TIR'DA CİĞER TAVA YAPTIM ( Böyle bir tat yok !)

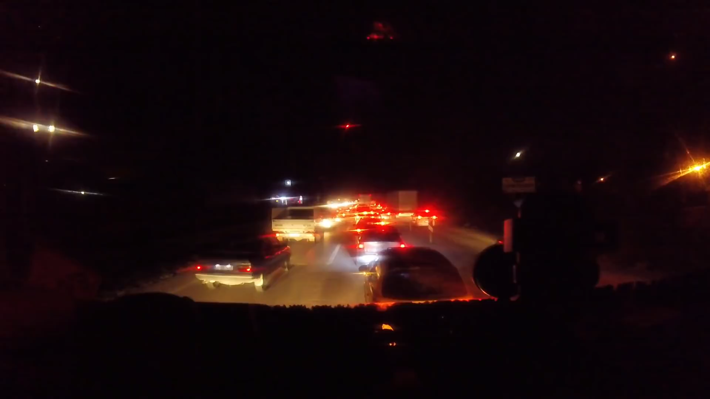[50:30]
Yani yarım saattir, bir saattir görmüş olduğunuz gibi konvoydayız. Ben anlamadım, bu akşam bu Ankara girişinde ne var ya? Bu yol neden bu kadar kalabalık, hiç anlam veremedim. İnşallah böyle devam etmez ve yani yol iki şeride bölünmüş. Sağ taraftaki yol kullanılmaması gerekirken ama gördüğünüz gibi bizim şoför arkadaşlar, uyanıklar giriyorlar. Oradan tekrar bu araba sol arabanın önüne giriyorlar. Araba yol vermeyince değil.